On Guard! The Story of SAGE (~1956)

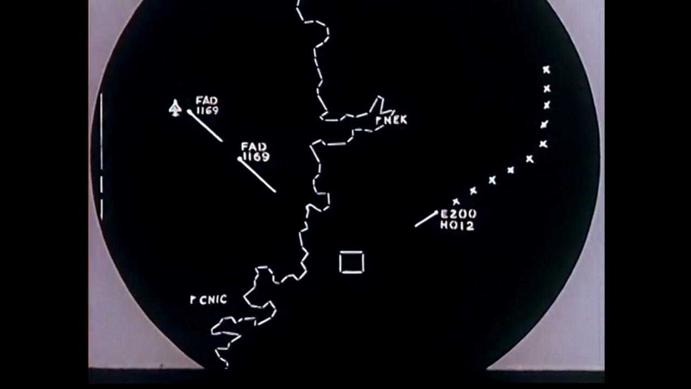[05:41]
The computer can furnish information on the countermeasures available so that the officer in charge can make his choice as to when and where to fight.